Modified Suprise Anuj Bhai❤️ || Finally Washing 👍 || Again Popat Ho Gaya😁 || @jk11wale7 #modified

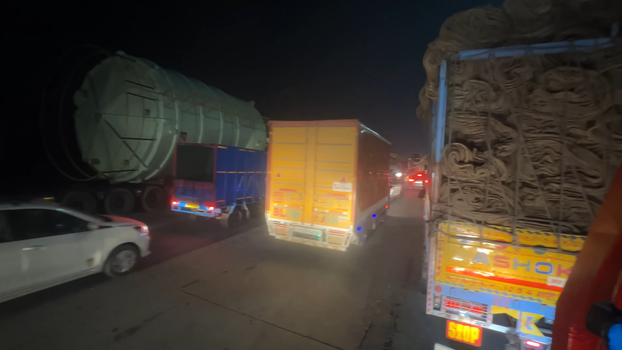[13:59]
बहुत लंबा जाम, तंग हो गए यार, चल चल के चल बोल के, अब आगे जाएंगे पता चलेगा यार,
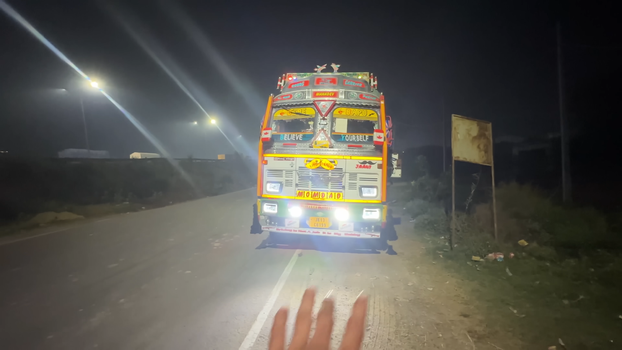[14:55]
इतनी सारी गाड़ियाँ तो टाइम तो लगता ही था, अब गाड़ी कहीं खड़ी, उन्होंने भी दो गाड़ियों ने अपने टोल क्रॉस कर दिया, तीसरी कर रही है।